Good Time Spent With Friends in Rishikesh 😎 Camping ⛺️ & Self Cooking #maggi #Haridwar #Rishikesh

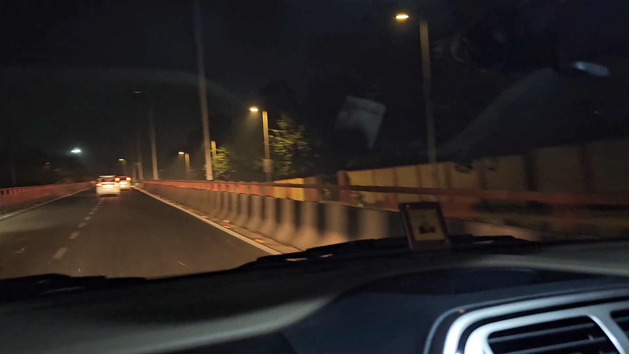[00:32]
और दोलाकुआं हम पहुंच गए हैं।
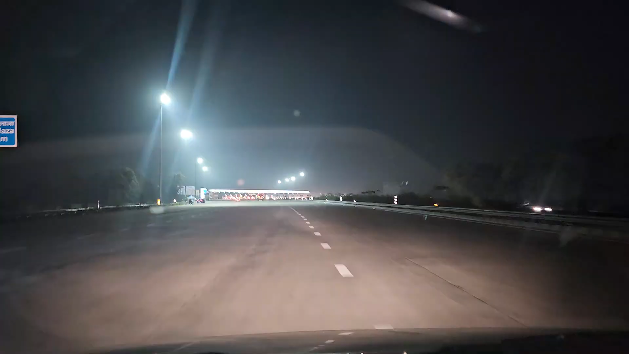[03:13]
और भाई मेरठ हाईवे के स्टार्ट करने के बाद ये फर्स्ट टोल आ गया है। तो टोटल जो यहाँ से हम चलेंगे दिल्ली से, तो उसके बाद 4 टोल आएंगे।
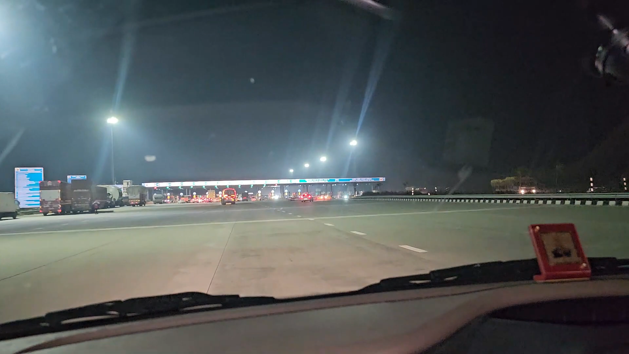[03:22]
तो ये पहला टोल आ गया यहाँ पे हमारा, देखते हैं यहाँ पे कितने का कटेगा।
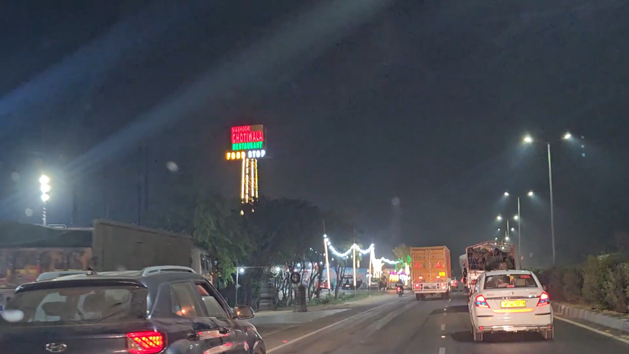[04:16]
अभी खुला छोटी वाला है भाई रास्ते पे, ऑप्शन बहुत है, सुखदेव ढाबा, चोटी वाला, बहुत ऑप्शन है यहाँ पे।
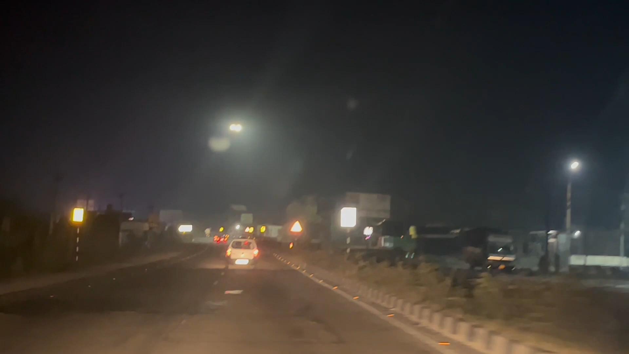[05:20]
हरिद्वार बस पहुंचने वाले हैं हम, आधे घंटे में हरिद्वार पहुंच जाएंगे भाई। और टाइम हो गया एक, फोर्थ टोल प्लाजा।
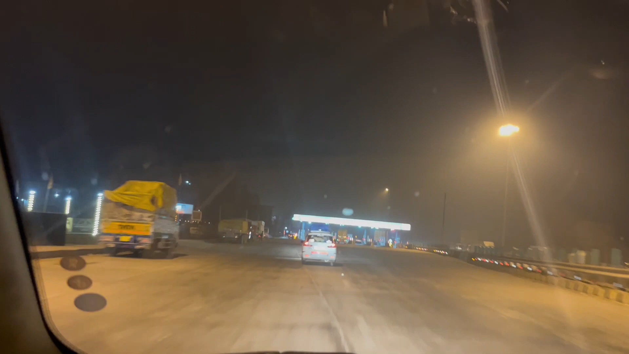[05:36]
दिए हमने पैसे दो गए हैं, दो तो हमारे फ्री में ही निकल गए।
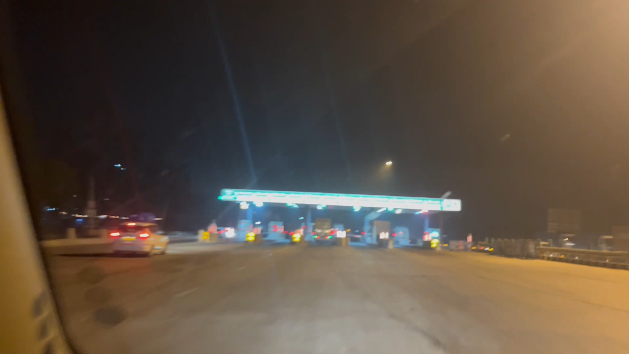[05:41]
ये भी राजन अगर तो नॉन स्टॉप चलाता ले आएगा ना, ये भी फ्री हो जाएगा। डंडा इसका ऊपर हवा में होगा।